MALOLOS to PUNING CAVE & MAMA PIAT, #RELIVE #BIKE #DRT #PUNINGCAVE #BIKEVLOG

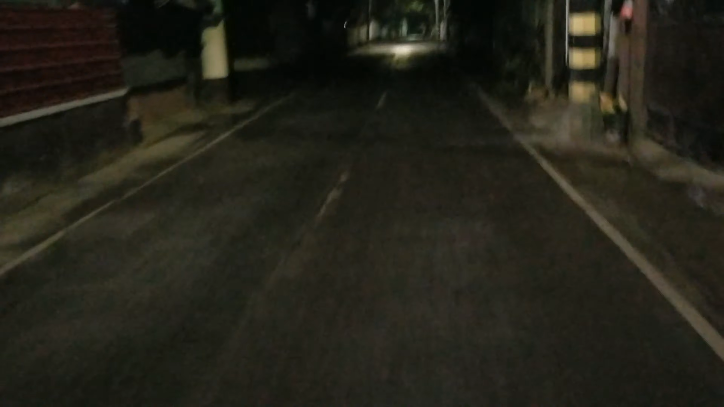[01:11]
guys, let's go. If the weather is rainy, so rain or shine, tuloy tayo. So ayan guys, maulan talaga, basa yung kalsada, so ingat sa biyahe.
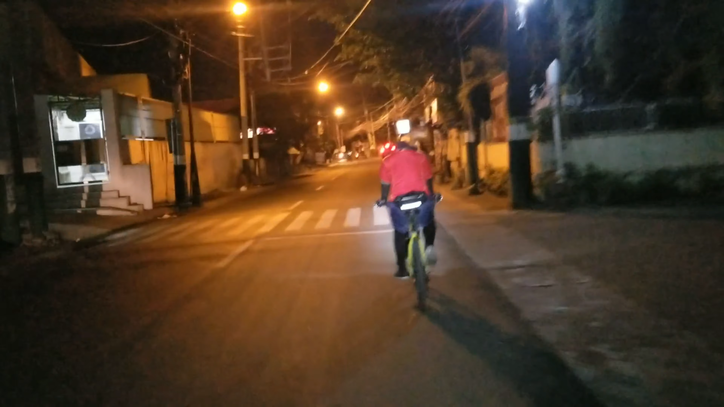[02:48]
Nauna po yung aming kaibigan na si Jason. So nasa likod po yung aming dalawang kasamahan. So parang ang target namin Doña Remedios, Trinidad, Bulacan, Philippines. So guys, come and join me with my trip, three friends, to our mountain at DRT, Doña Remedios, Trinidad, Bulacan, Philippines. Keep watching guys. Have a nice day.